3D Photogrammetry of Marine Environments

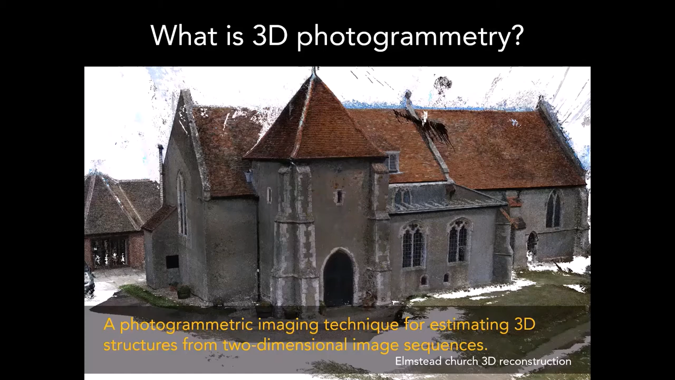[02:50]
data points within three-dimensional space so what you're looking at here in this church is not a picture of a church but a um a series of data points in 3d space that are colored uh the same color as the dot from several images that say where it should be and this is the the viewpoints of the cameras so the camera the camera went around the church and a little bit over the top and you can see the diagonals where it is it was taking the picture so that's what um photogrammetry is it's a process called structure from motion and it builds the structure of the model from the motion of the camera okay so um often um people try and do this
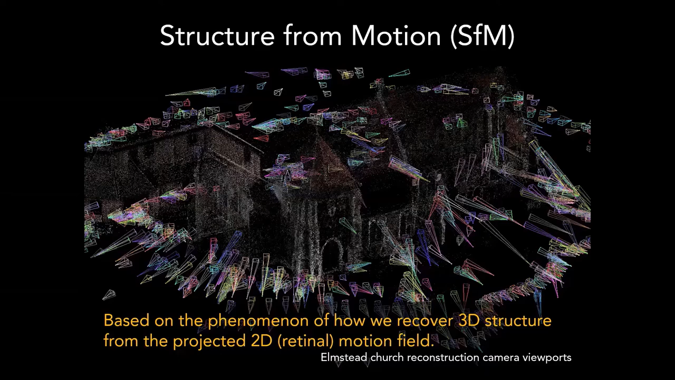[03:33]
process by by um standing still and turning around in a circle and that doesn't work very well because what you actually need is to move the camera around and not um and not just turn it so that so photogrammetry is what we use to collect the data and
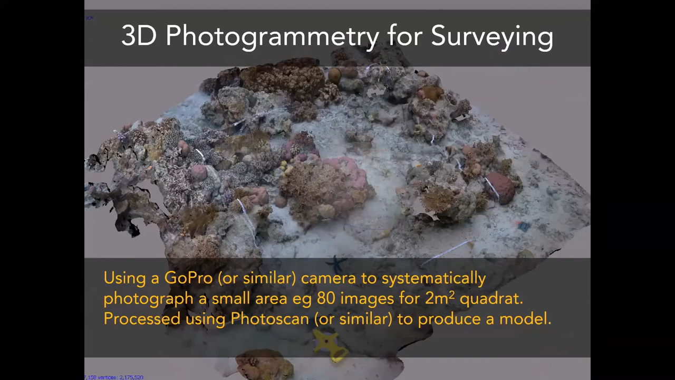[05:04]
overhanging acropora corals you've got sponges you've got boulder corals all this kind of stuff and also a sandy substrate as well and what you do to collect the information is you can or or not as the case may be mark out the quadrat then you move the camera over the top in what's you can either think of it
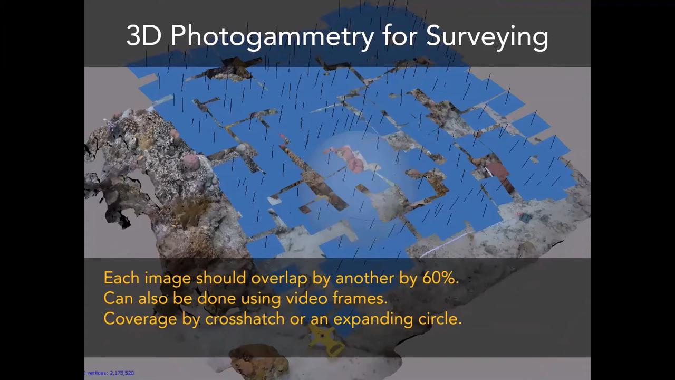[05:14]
as a crosshatch pattern or a lawnmower pattern it's called various various names and what you're trying to do is create
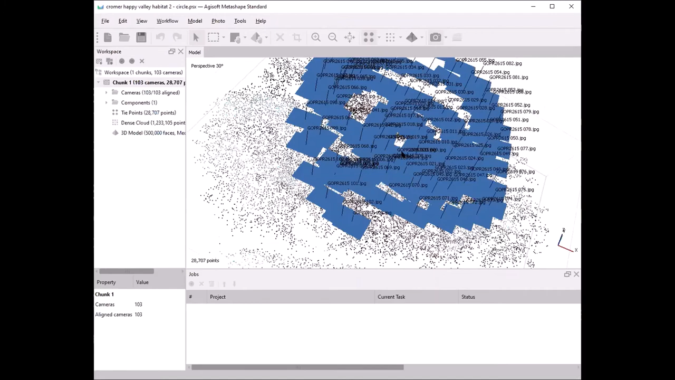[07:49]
cameras back in by doing that so you can see now where my camera was and where those images were taken and actually in this one i did a circular
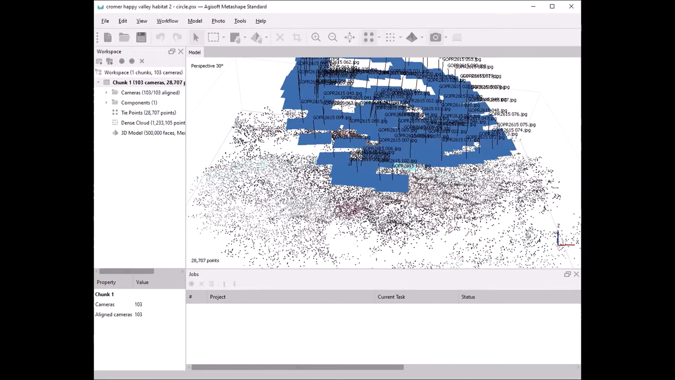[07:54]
pattern not a crosshatch pattern just turn those cameras off you
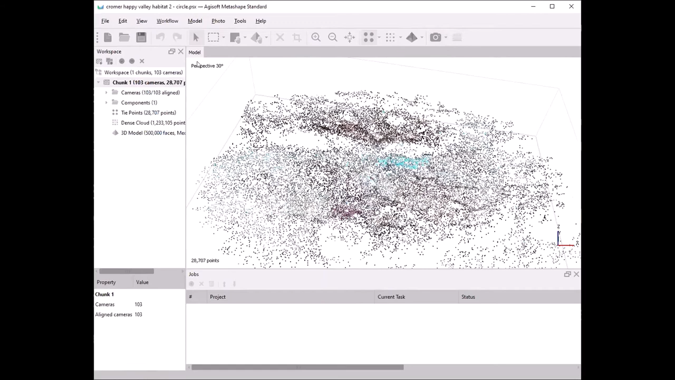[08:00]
then go back to the workflow you build a dense cloud which basically adds even more data points in and so now we're almost at something that looks like the coral reef a coral reef chalk reef
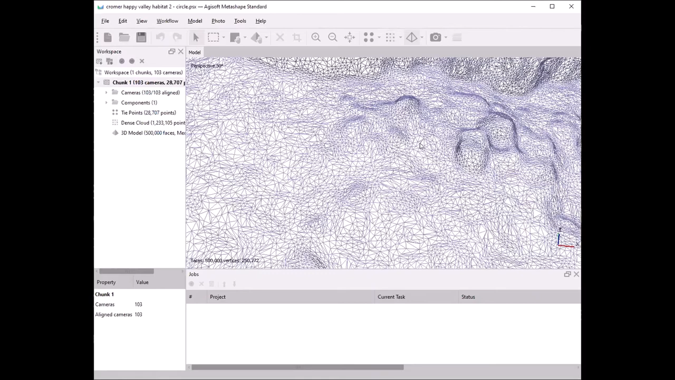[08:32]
and then finally back to the workflow build the texture texture that just colors it in based on the um the
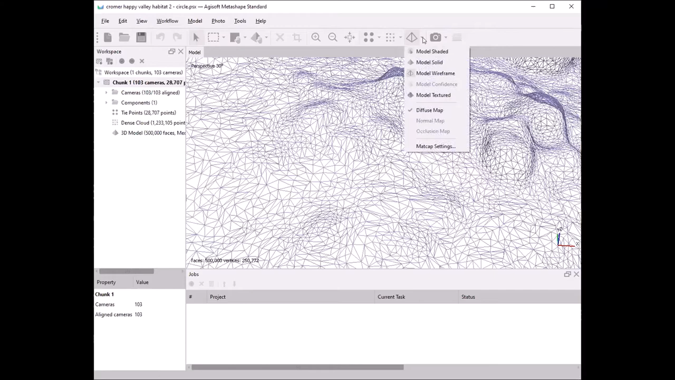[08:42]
camera the image is taken from the camera so here we see the fully textured model